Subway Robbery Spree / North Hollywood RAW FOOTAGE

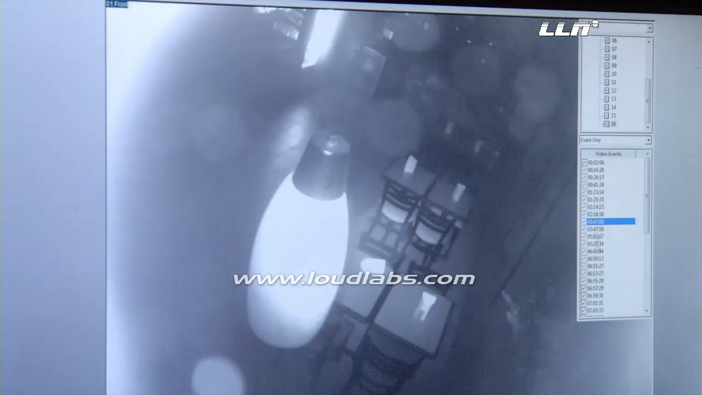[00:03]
is coming out right now. Yeah, he's in his hand. He grab it. Let me do it, yeah.